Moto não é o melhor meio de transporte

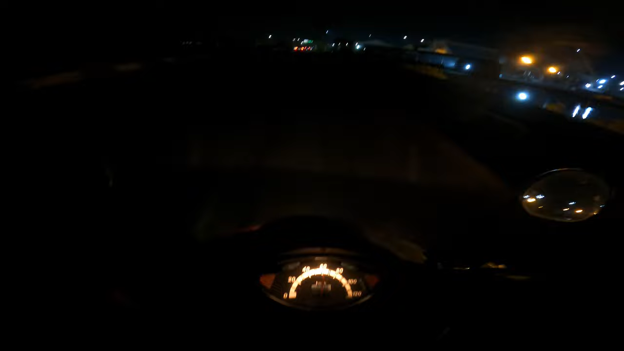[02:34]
Foi uma daquelas vezes assim que o sentido aranha ligou e eu pensei, ok, chegou a hora. E, cara, quase foi mesmo, eu tirei um fino do caminhão, porque ele veio, como ele vinha, ele veio, tá ligado? Não parou, não nada, só veio. Acho que ele pensou, a moto vai parar.
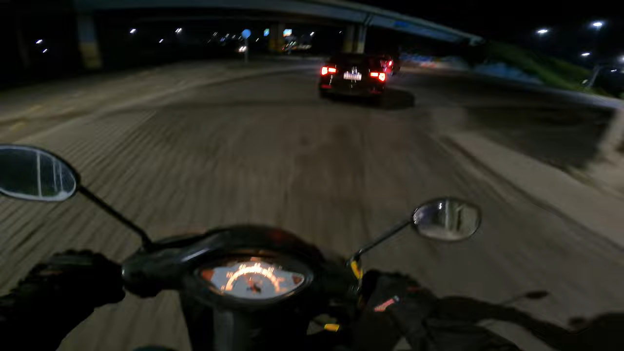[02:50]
Só que eu vinha meio embalado, não tinha como parar. Olha a marca de óleo no chão. Isso aqui é bom de vir meio embaladinho e...
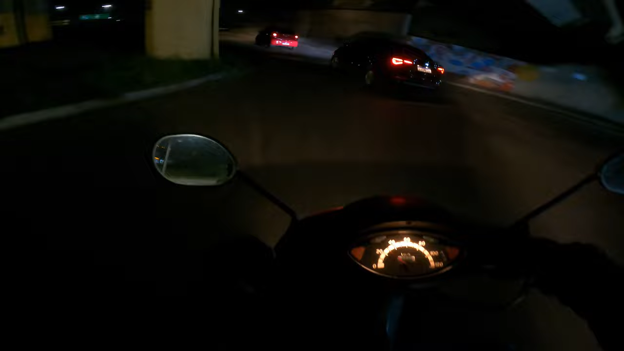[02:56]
chabum no chão. Ah, meu, odeio esses motoca que vem. E eles vêm e grudam em ti, velho. Não gruda, carai. Não consigo te achar. Não sei pra onde tu vai. E é isso, gurizada. Se vocês querem andar de moto,
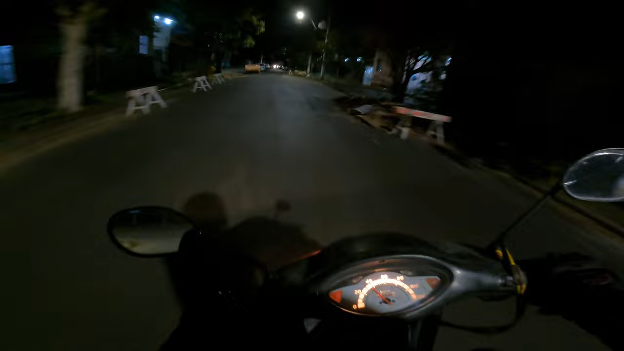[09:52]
75% do meu tempo, da minha vida, eu gasto em torno de falar, pesquisar, estudar, ver coisas sobre moto. Meu Deus, que escuridão é essa?